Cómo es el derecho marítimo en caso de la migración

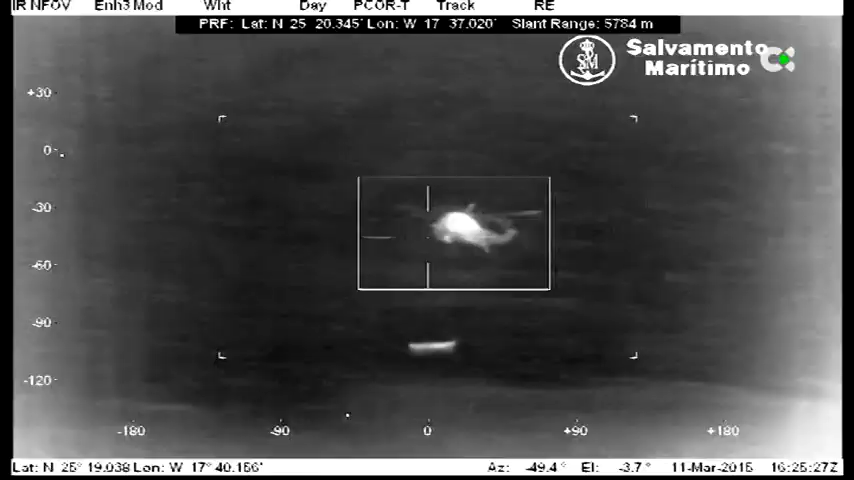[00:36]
La neumática que partió de Cabo Bojador con 61 personas estaba por tanto en área responsabilidad de España.